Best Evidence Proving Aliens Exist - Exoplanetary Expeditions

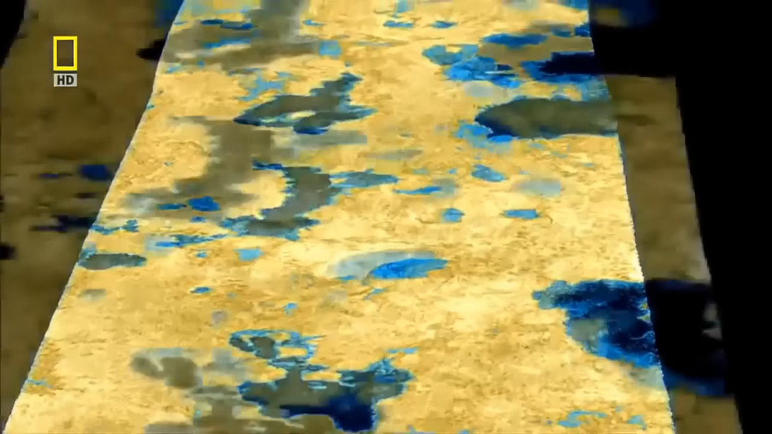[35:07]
at least one bigger than the Great Lakes of North America